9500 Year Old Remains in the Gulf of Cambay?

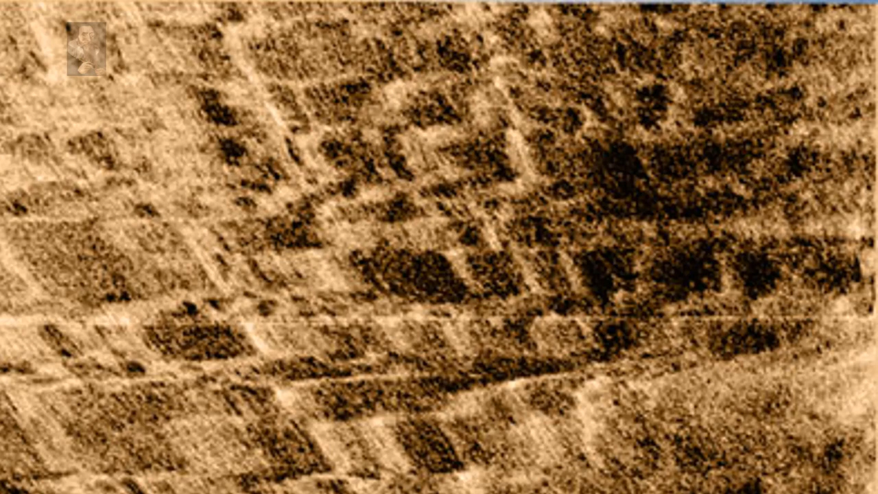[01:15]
Using sonar scanning technology, which sends a beam of sound waves down to the bottom of the sea, they identified huge geometrical structures. The vast region, which measures five miles long and two miles wide,
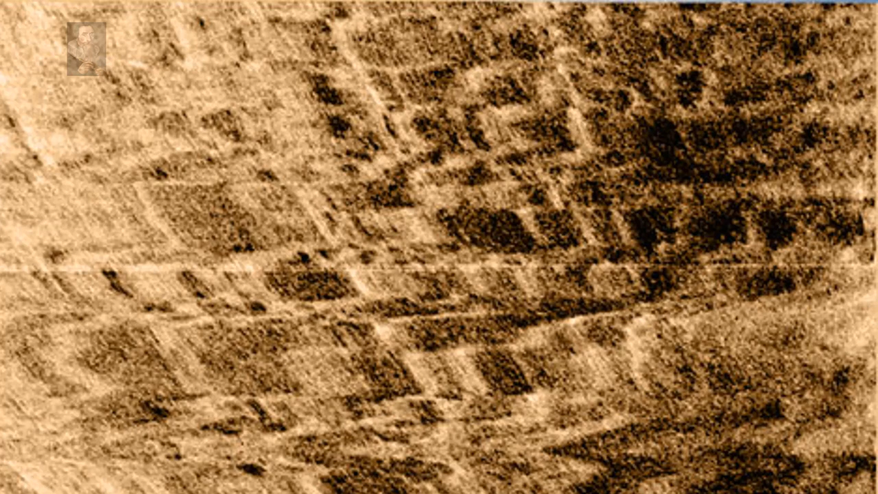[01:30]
was thought to predate the oldest known remains in the subcontinent by more than 5,000 years, but has been the subject of contention.
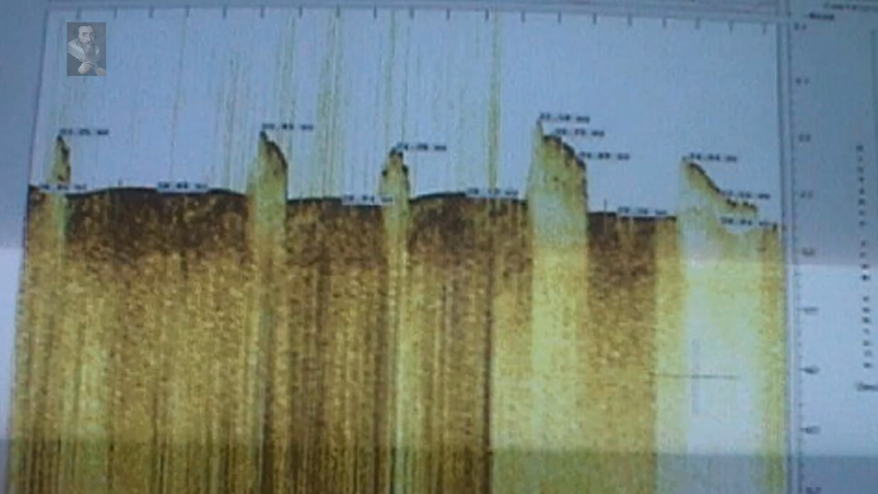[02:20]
scientists conducting pollution studies made an astonishing accidental discovery 25 miles from shore. At a depth of 120 feet, they picked up traces of an ancient city covering a large area of the seabed,
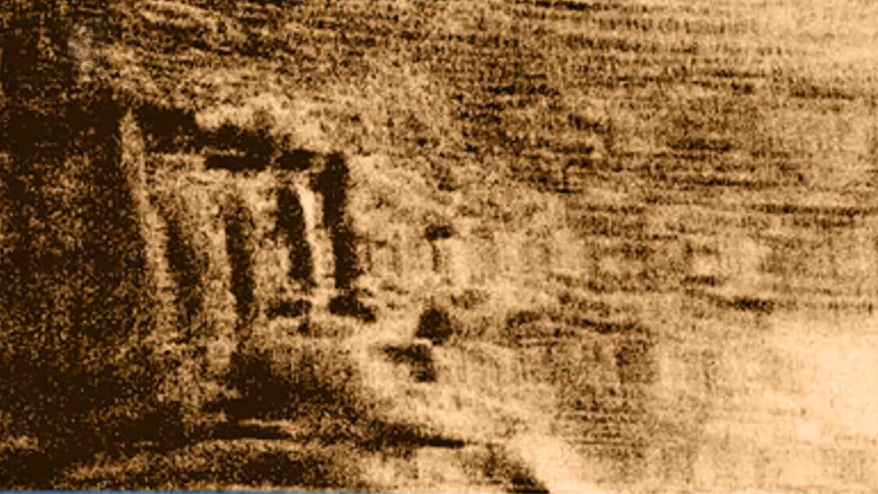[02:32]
and that discovery threatened to overturn everything that archaeologists believed about the origins of civilization as we know it. They found a city the size of Manhattan, with massive walls and plazas. And man-made objects from the submerged cities have yielded carbon dates up to 9,500 years old.